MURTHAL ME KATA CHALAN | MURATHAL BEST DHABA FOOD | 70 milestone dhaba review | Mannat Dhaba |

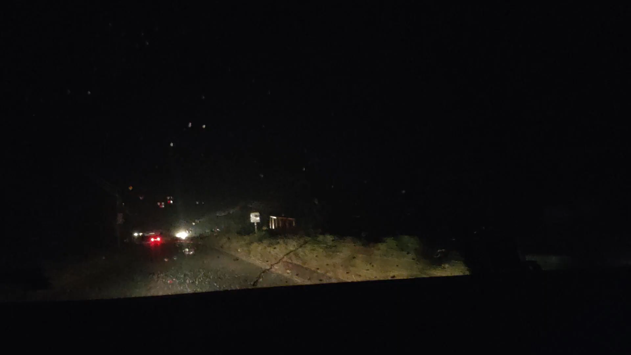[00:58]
सो गाइस ये देखिए, यहाँ पे हमें बारिश मिल चुकी है रास्ते में।
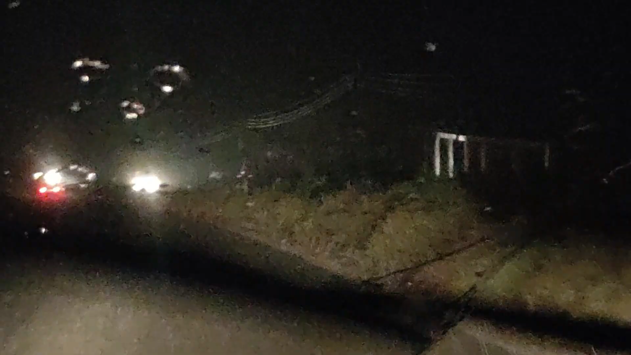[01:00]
देखे कहाँ तक ये बारिश मिलती है।